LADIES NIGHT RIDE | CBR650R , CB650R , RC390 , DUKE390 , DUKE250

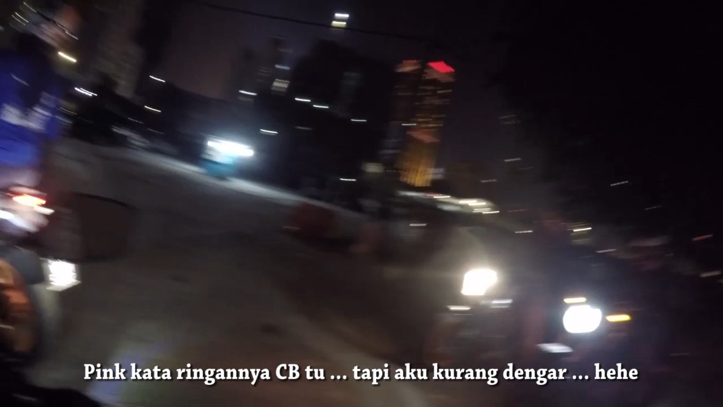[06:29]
Dia macam agak menunduk sedikit lah. First. Okay. Tak nampak belakang.
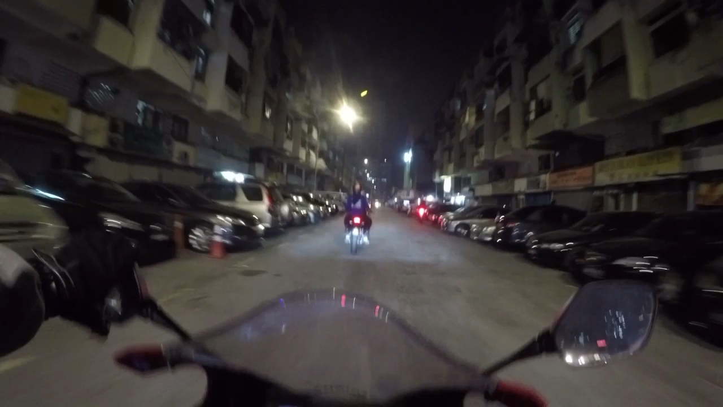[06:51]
Alright, ikat kat belakang. Cuak sikit. Jalan dia tak berapa nak rata. Jantung dudap.
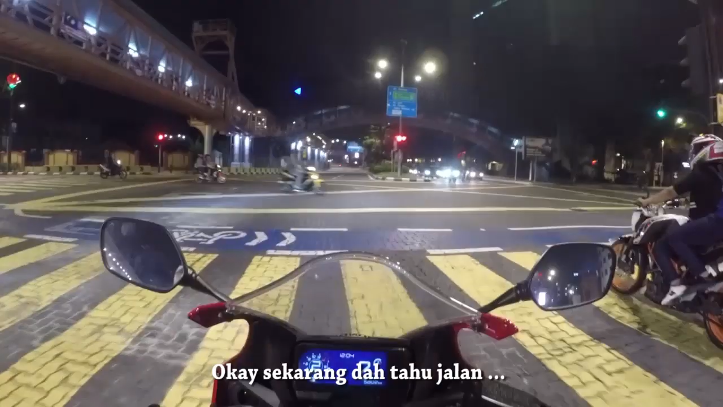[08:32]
Mau terus. Terus. Lepas tu mau kiri. Ikat terus eh? Haa, okey. Bye-bye. Terus.
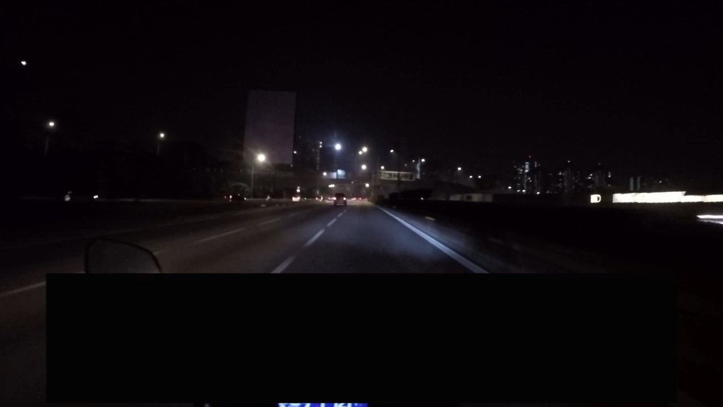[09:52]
Sorry gang, aku excited gila. jauh gila yang tadi corner overshoot lah juga. Tapi overshoot dah tadi corner. Tak sempat langsung. Bismillahirrahmanirrahim. Jam, jam, lepas tu jam.
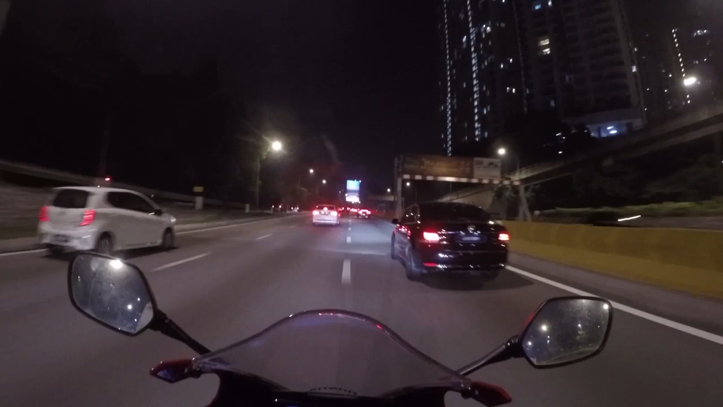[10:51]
Let semua let. Jalan basah ni. Handle dia aku kena biasakan lagi lah. Sebab handle dia aku tak biasa. Handle dia kecil lah. Handle dia kecil tu.
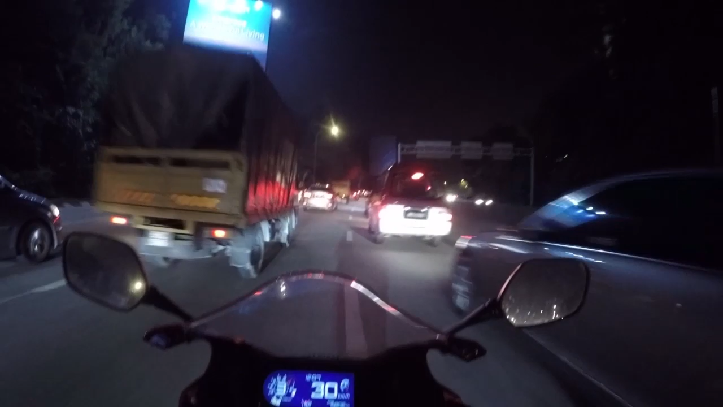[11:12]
Aku nak off camera ni tapi macam tak dapat je. Tak ada motor belakang. Wey, malam-malam pun jam ke? Wey, handle dia kecil tu. Wow, wow, wow, wow, wow. Tak muat tu.